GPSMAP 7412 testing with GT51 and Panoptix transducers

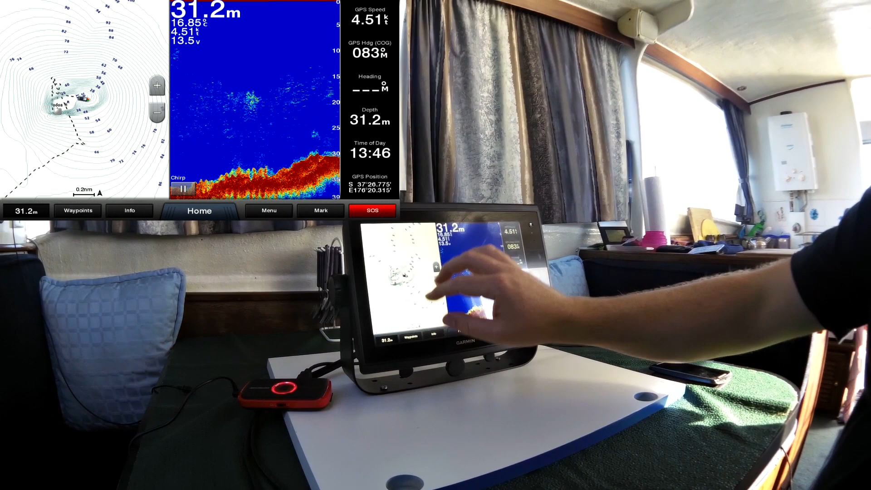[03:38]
On screen: depth 31.2 m, speed 4.51 kn
which is right near New Ireland and obviously Tauranga.
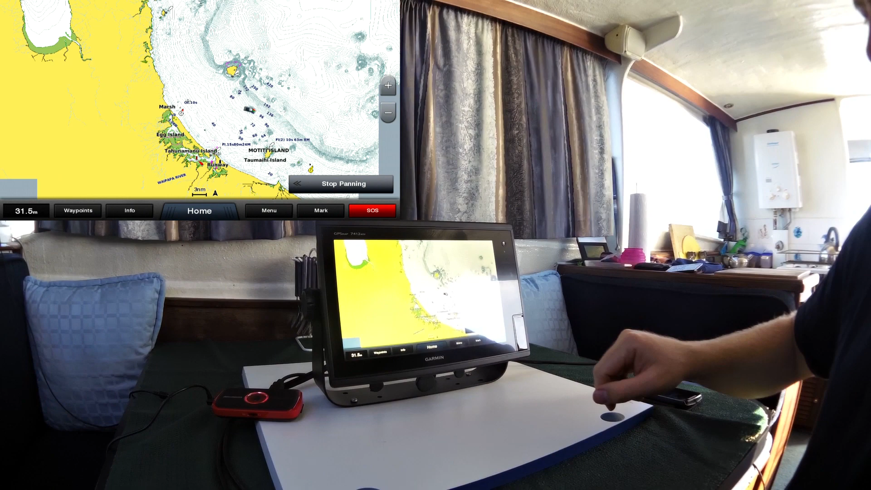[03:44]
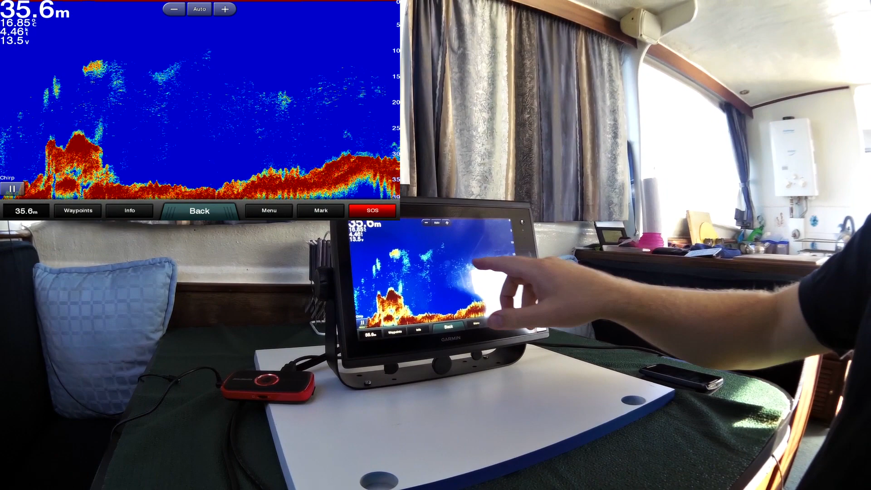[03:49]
On screen: depth 35.6 m
And we've just gone over the top of the shoals itself.
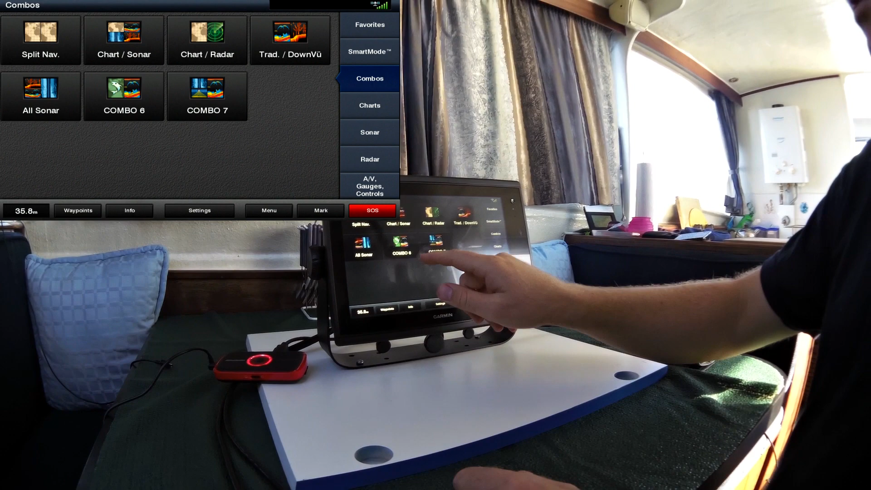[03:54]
And going back to the sound of view that we were using, which was number 7, you can really see,
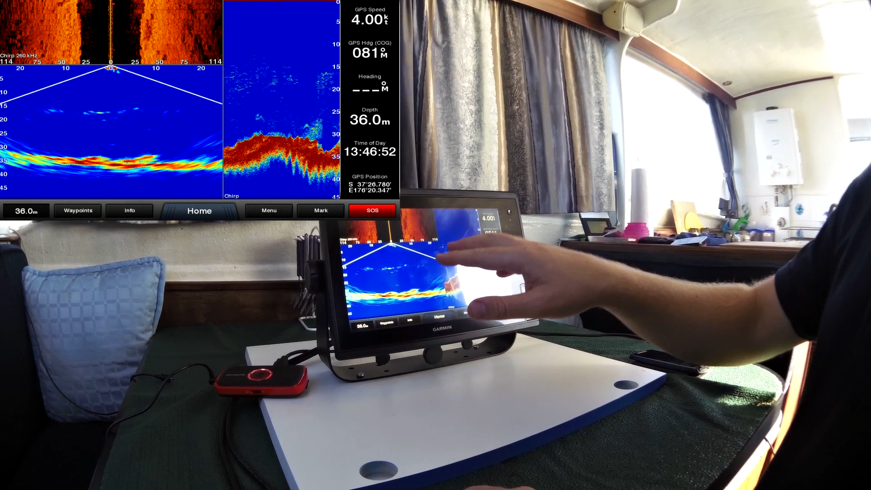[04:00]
On screen: depth 36.0 m, speed 4.00 kn
I'll go through each one of them, so the side scan showing a lot of rubble,
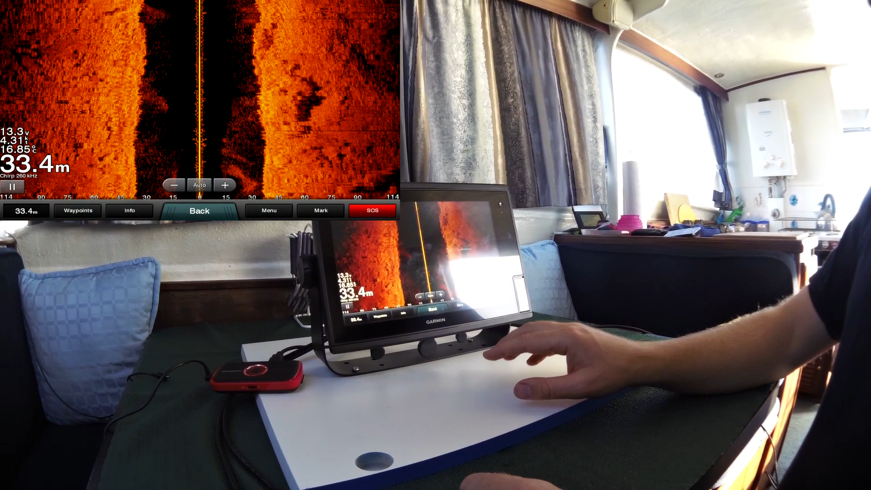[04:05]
On screen: depth 33.4 m
a lot of kind of foul ground which you'd expect on top of the shoals.
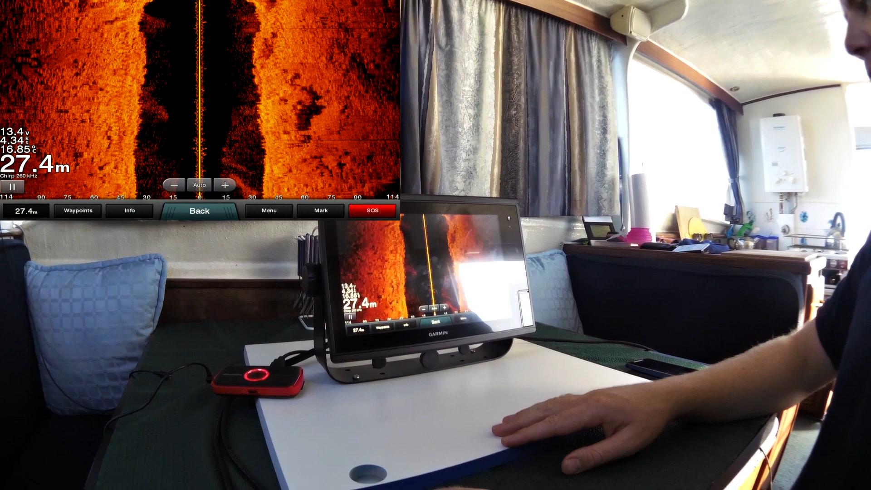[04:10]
On screen: depth 27.4 m
We're also starting to get rocked around a little bit, so it's a little bit distorted. But you can quite clearly see the fish line as well. This is, we're using a 260 kilohertz side scan,
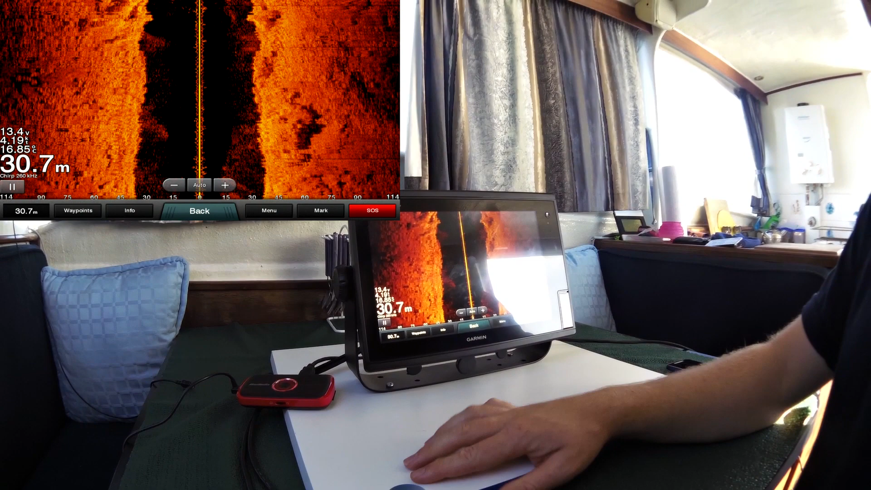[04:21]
On screen: depth 30.7 m
so it shows the fish a bit better than the 455.
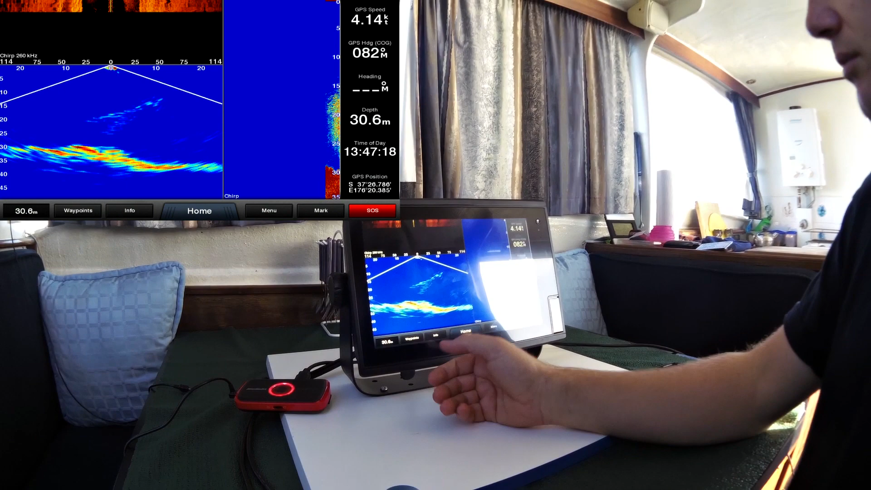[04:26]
On screen: depth 30.6 m, speed 4.14 kn
Of course we've got the panoptics, which we've just gone over quite a good
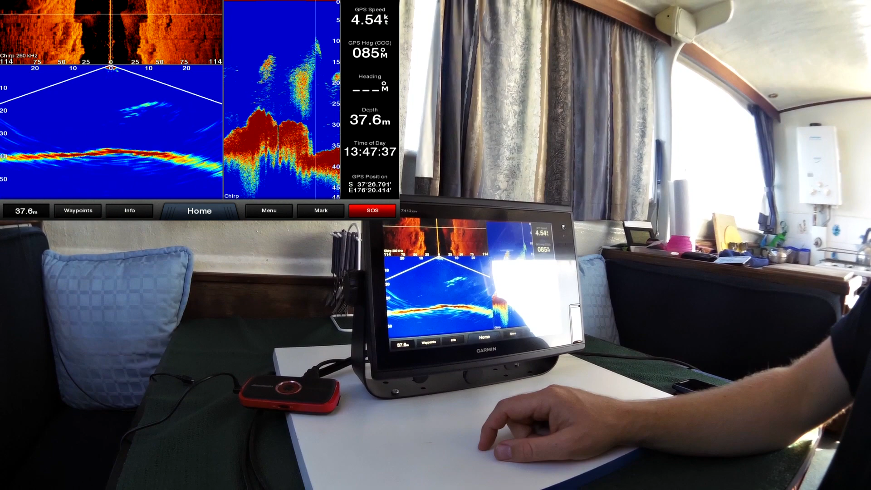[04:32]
On screen: depth 37.6 m
school of fish and it's quite clearly showing exactly where those fish are.
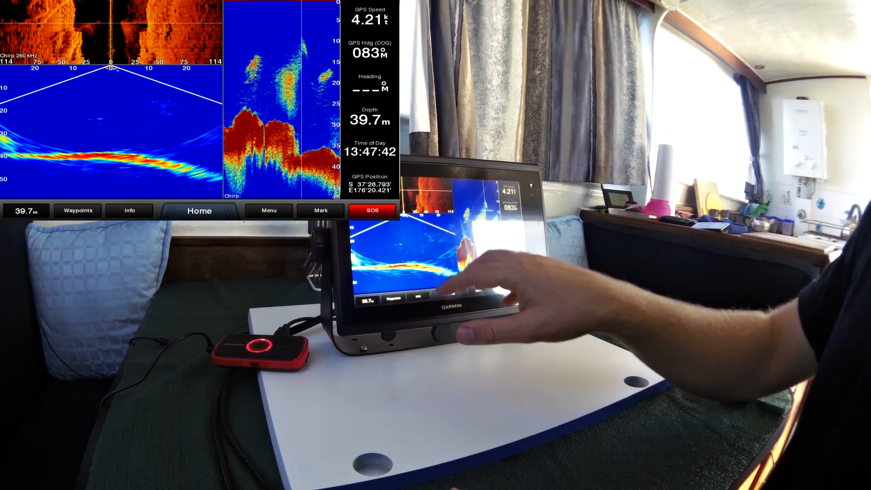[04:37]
On screen: depth 39.7 m, speed 4.21 kn
So when they're outside of the standard, well the chirp sounder beam width, it does show them quite well.
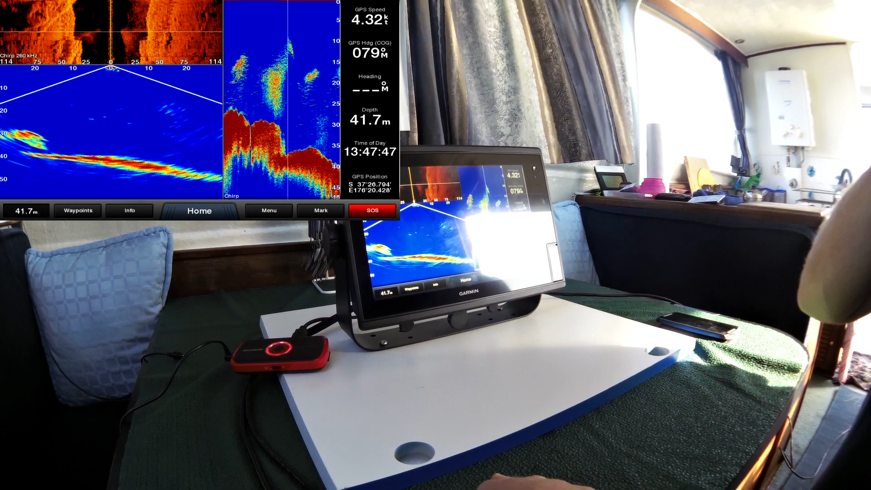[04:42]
On screen: depth 41.7 m, speed 4.32 kn
And you can make that full size as well. Seeing individual fish all through the water column is very, very handy.
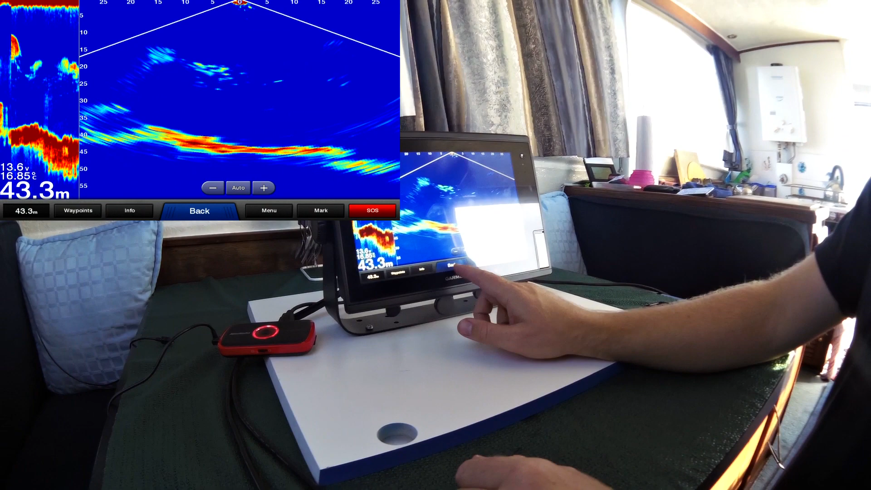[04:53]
On screen: depth 43.3 m
And then of course your regular sounder as well. When I say regular, the outstanding chirp sounder as well.
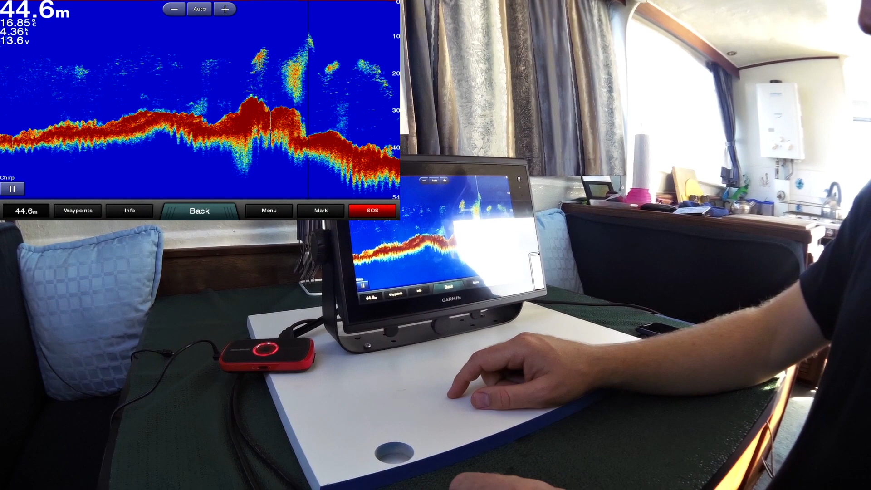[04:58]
On screen: depth 44.6 m
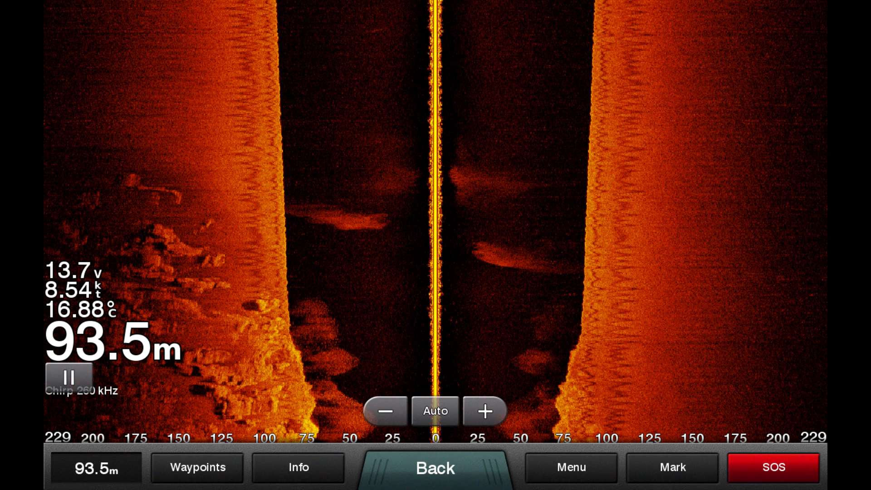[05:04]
On screen: depth 93.5 m, water 16.88°C, speed 8.54 kn
We took this screenshot of the side view as we were leaving Penguin Shoals, as it showed how far out the side view can really reach. Well over 200 meters in this case.
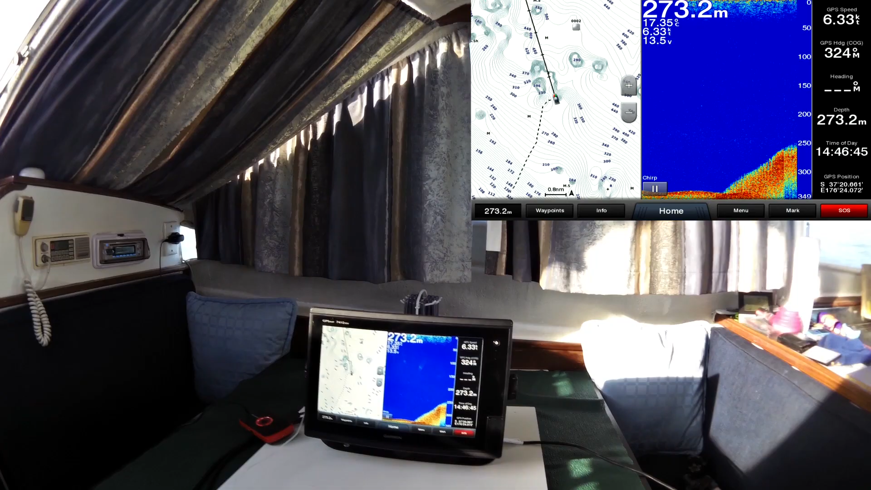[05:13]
On screen: depth 273.2 m
So, we are just arriving at that first pinnacle that we're looking for some half-acre on.
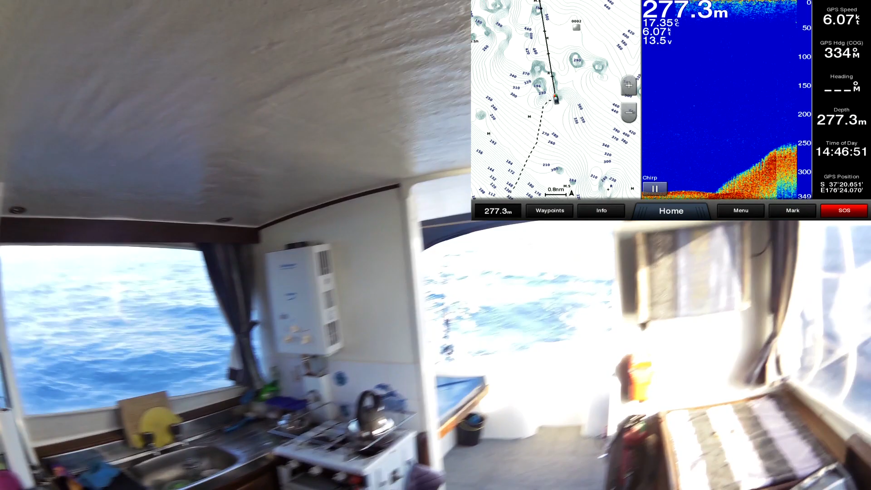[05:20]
On screen: depth 277.3 m, speed 6.07 kn
See the conditions are a little bit sloppy. Still getting a pretty good picture coming through.
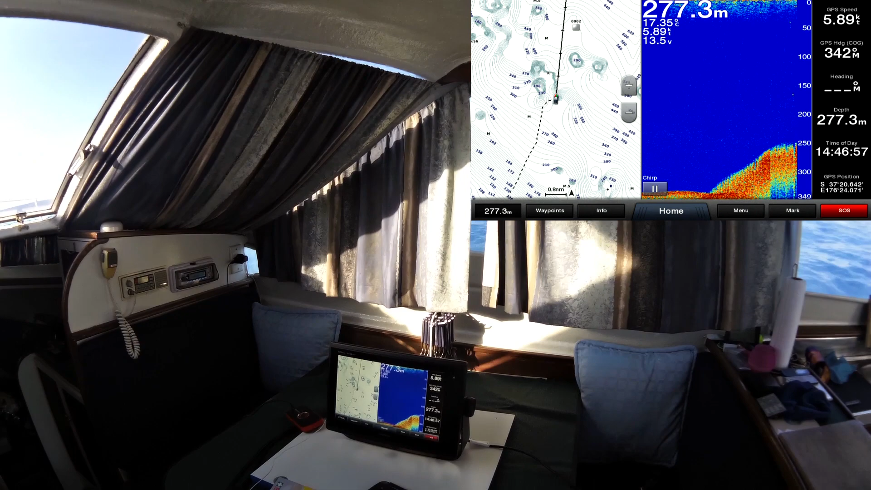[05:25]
On screen: depth 277.3 m
I think they're about 150.
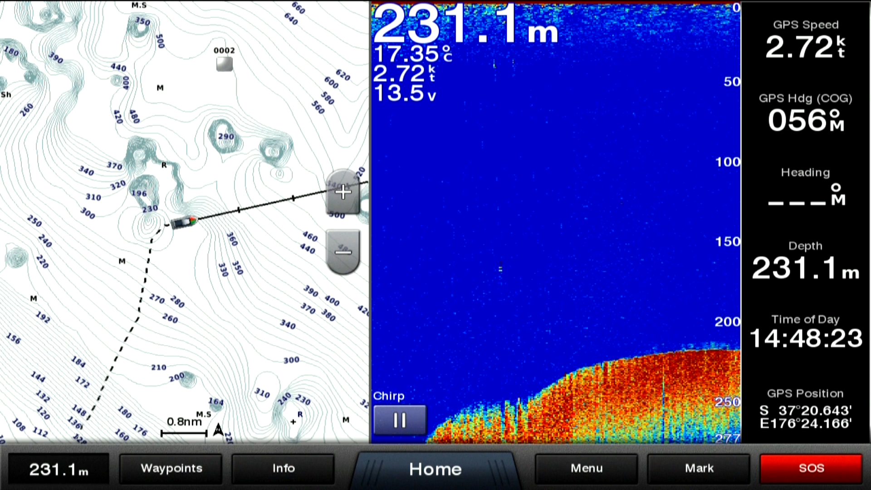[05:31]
On screen: depth 231.1 m, water 17.35°C, speed 2.72 kn
We only had time to stop at one knoll, but we did see fish in just over 200 meters.